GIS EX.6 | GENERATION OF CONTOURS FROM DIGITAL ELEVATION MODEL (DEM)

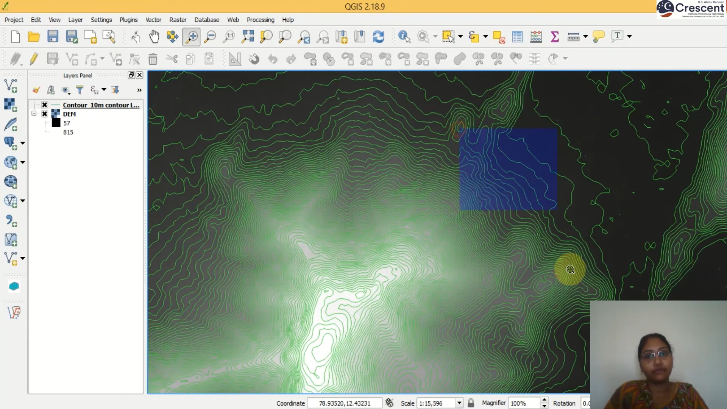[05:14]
So I already told the lighter color having a higher elevation.
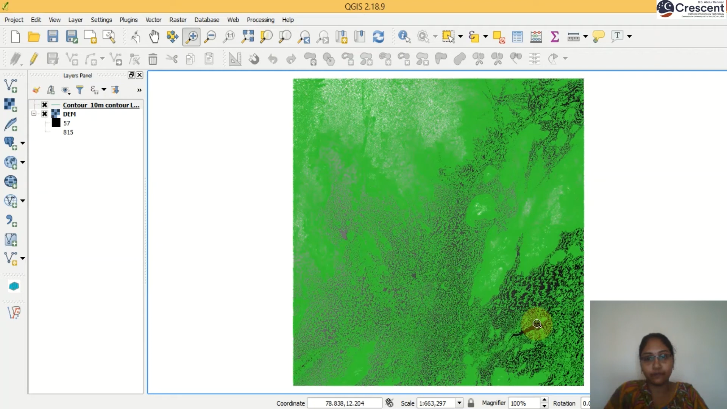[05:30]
Now we will generate a contour. 50 meters contour. Go to raster menu. Extraction.